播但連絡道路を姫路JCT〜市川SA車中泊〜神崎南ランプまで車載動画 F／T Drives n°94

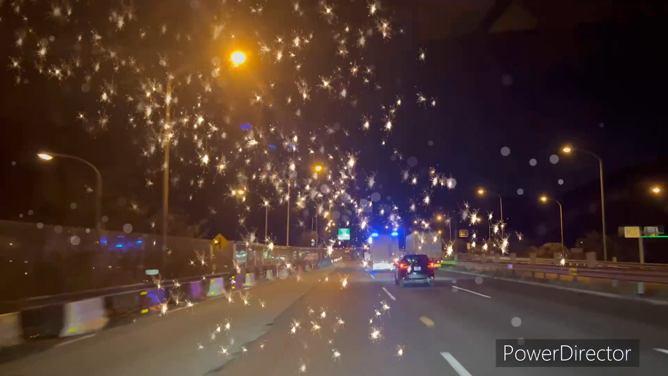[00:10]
meおよそ600メートル先左方向 ジャンクションです姫路バイパスのね別所 パンキングからですね
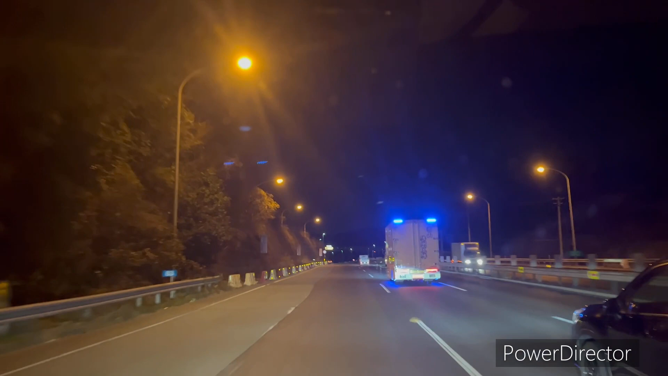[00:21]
万端道に入ってきていますもうちょっとしたら姫路ジャンクション
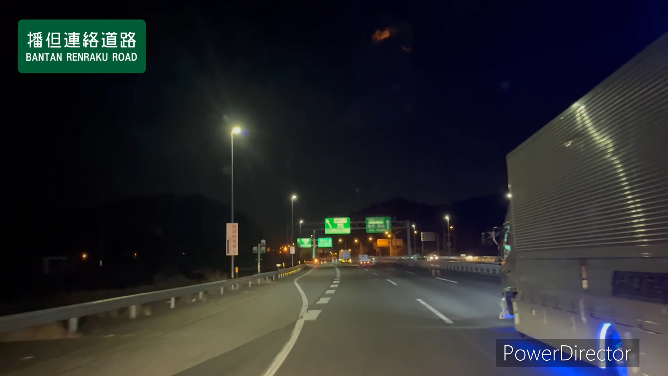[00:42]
27キロメートル道なりですE95やってバンターの あれ第2新名も95じゃなかったっけここからもう有料道路になっちゃうみたいですね
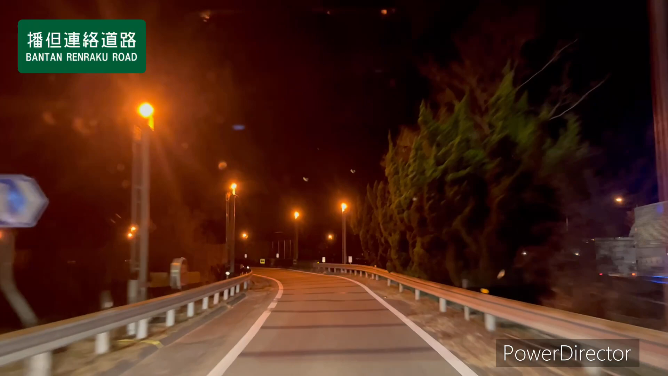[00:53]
バイバイバイバイバイバイスピード出たままカーブ入ってるああもうこういうカーブ嫌いなんよこの合流のこのカーブがしかもこのバンター道 山陽道と中国道と交わってるっていう
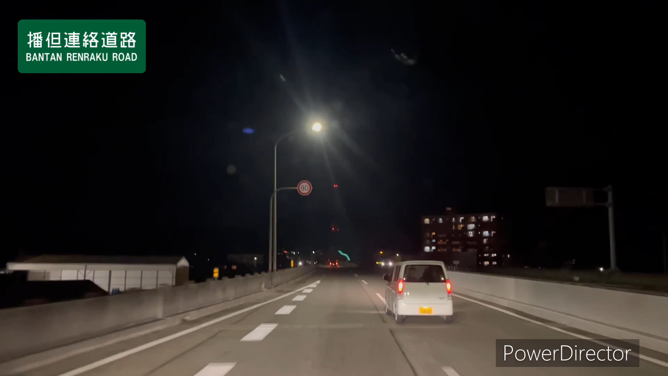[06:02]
そこと合流やね下ほんまに312号線って国道あるんかな
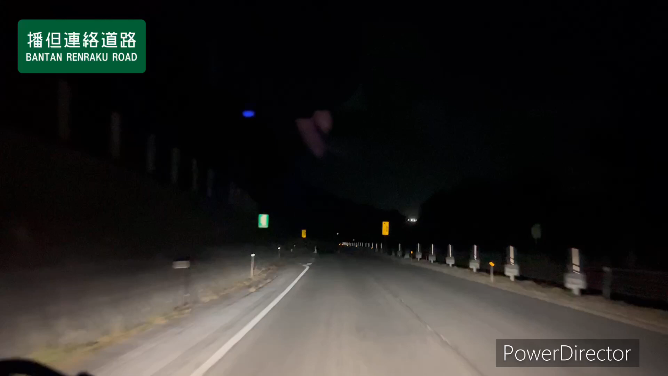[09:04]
ちょっと夜景が見えるないやバンタント初バンタントやけど真っ暗やからちょっと味気ないなやっぱ昼間がいいよねめっちゃ下ってんねんけどめっちゃ下りなっていいけどめちゃくちゃ下り高いなってんねん
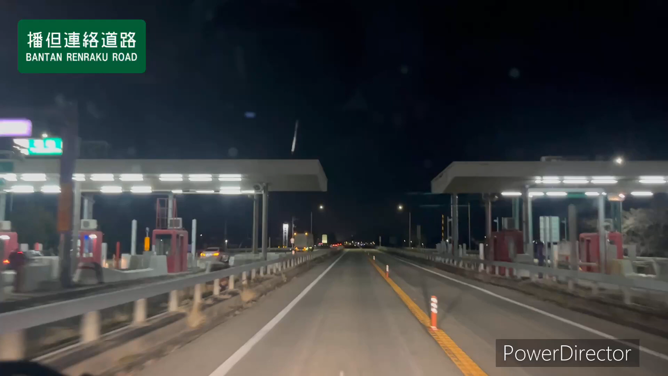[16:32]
いやー嫌やわ対面うわーマジで中国道と平行してるんちょっとだけうわ対面嫌やな急にバンタンなんかあれなんだよなんか挟まれて持ってるやん中国道になんなんこれなんなんバンタンなにこれ?しかも後ろおるしこういう時に限って後ろ来たしさっきまでおらんかったのにちょっとバンタン挟まりとるやん中国道に
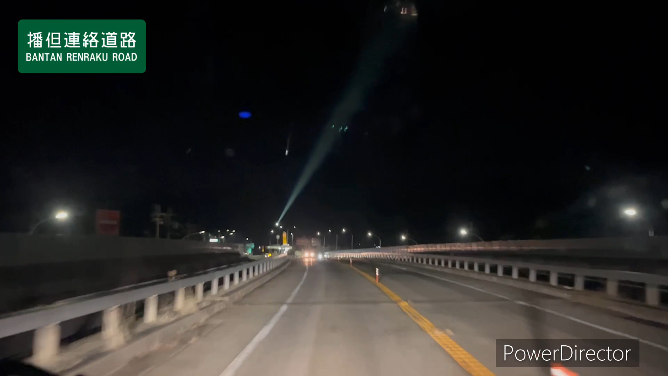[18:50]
合流できるけどちょっと無駄なお金原は長かったな中国道の方間違って行っとったななんかあっから光出てんねんけど前のところ前の真ん中の上のところちょっと待ってバンタンずっと挟まれてんねんけどあっここでやっとバンタンソロなんだな窓が汚いな光当たると